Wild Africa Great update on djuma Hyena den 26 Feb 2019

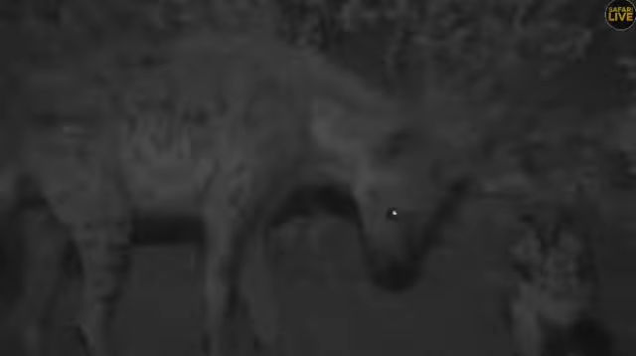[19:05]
yeah the hyenas the males they do play with cups here very often
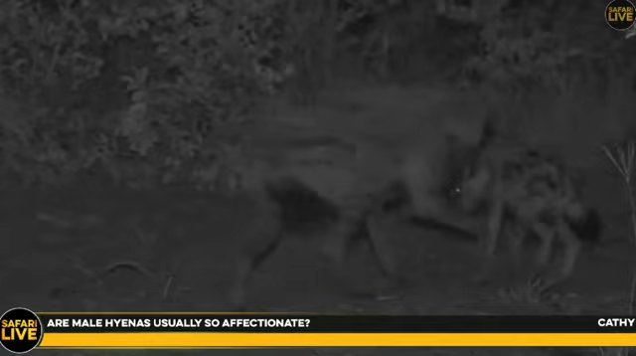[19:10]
but like i said sometimes they can tend to be dangerous like here they have been playing for a while now look at that
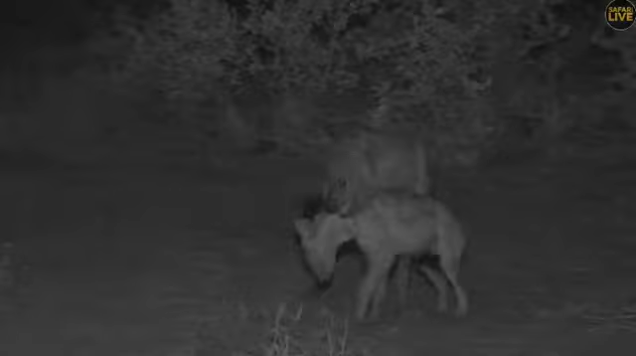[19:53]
this is amazing so the hyenas are cannibalists so hyenas they do kill the other animals of the same species
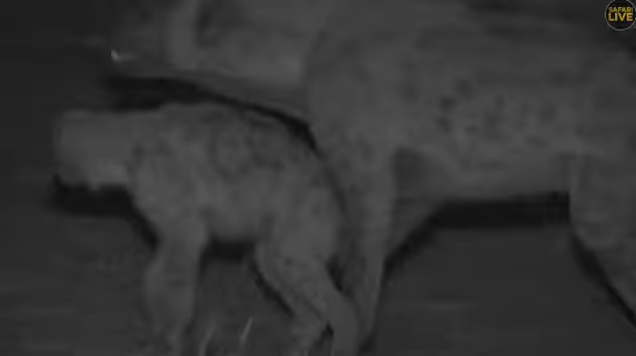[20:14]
and eat them they feed on them it is amazing to see these babies i just broke that stick for a toy but now we can't see so these little ones are interested to play
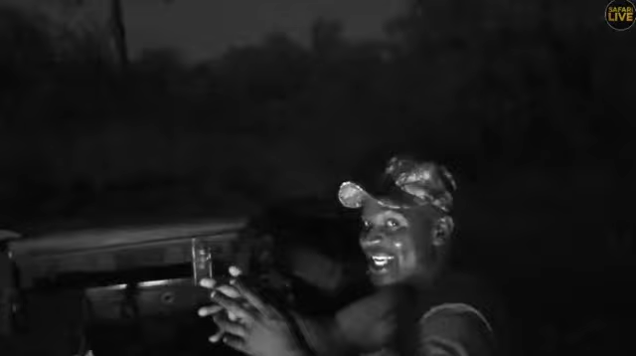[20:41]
and and run around here you can see they're all now inviting him to chase them around
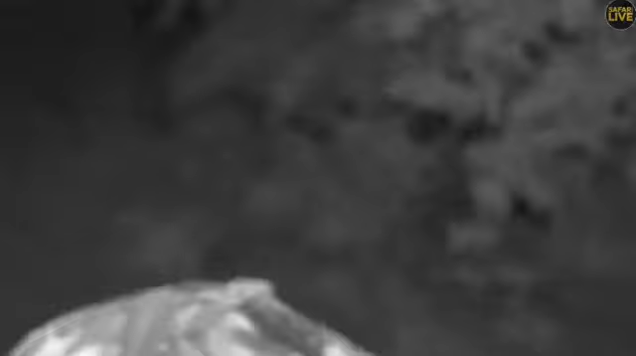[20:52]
so this male when he came back here the first thing he did was to sniff the ground he was sniffing all this ground i'm sure he was getting the updates about the other glad members and how long were they here
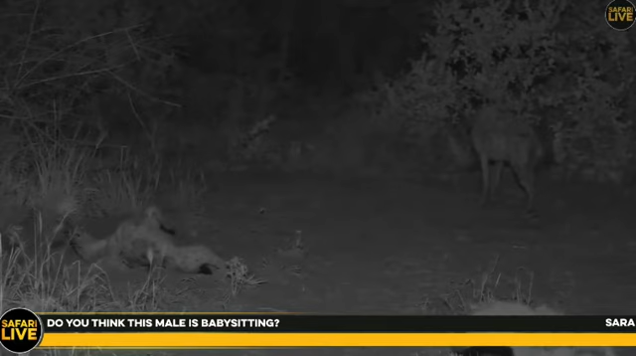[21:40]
mothers so the mothers left he was not here this one just got back now so he was not here when we got here so i just got back now maybe from foraging somewhere very far but he's not when looking at his tummy uh i'm not seeing quite a lot of food in there so this francis um the tension will be there and the
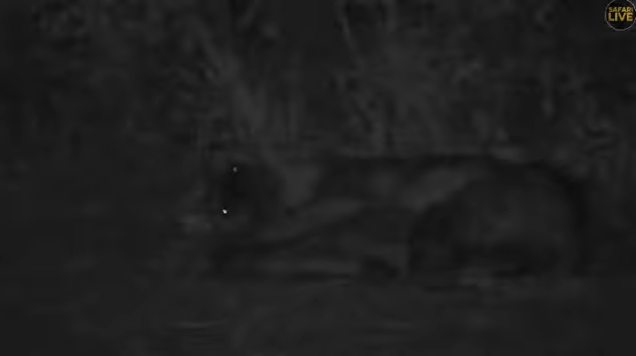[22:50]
not like is he is guaranteed that because he is the male within the clan he will be the one to mate with the matriarch no the matriarch can go out and seek for other males from outside so you can see now they're grooming him it is now he's 10.
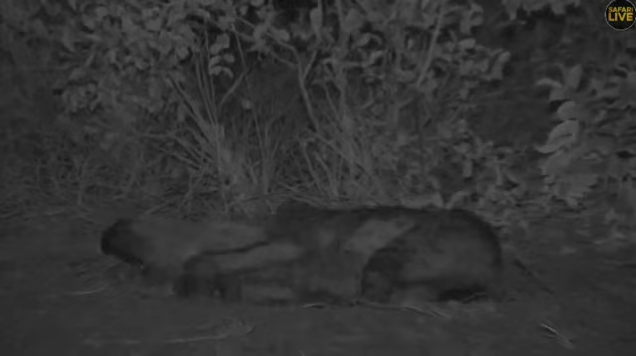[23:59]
so i think by this time these little ones are out now because he is there so this highness i have seen they are so very much shy look at these little ones here so now let's quickly go back to one of my friends now i can see now the silk stick which was brought by that
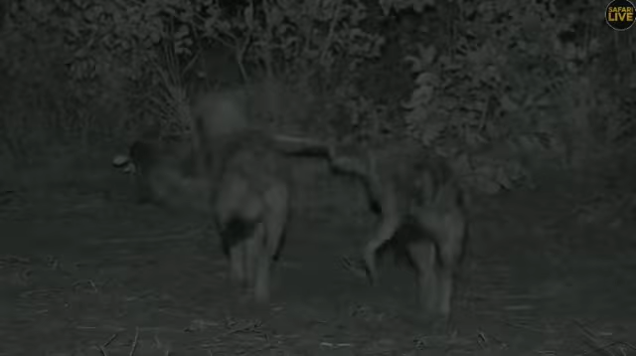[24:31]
male it is now a tool they are all playing with that stick look at that now maybe when he brought the stick he has been asked by these little ones to bring it because they like to play with it look at that so these two they are playing with that stick so in the bush they are not toys so they use sticks this is so beautiful
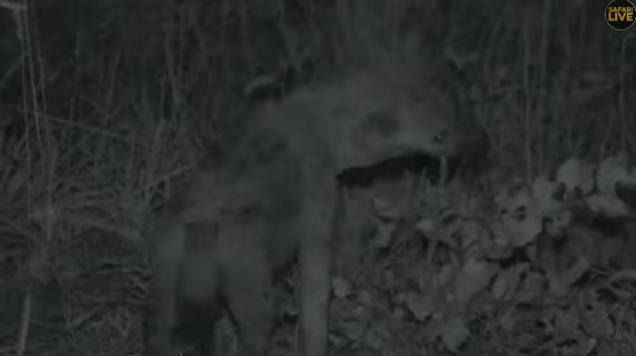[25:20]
look at that this is amazing so these animals are just playing with tick sticks and they're cleaning the teeth and they are just the other ones look they're eating that one so this must be helping them a lot to clean the teeth so you can see they're inheriting this behavior from the adults because adults are doing it very often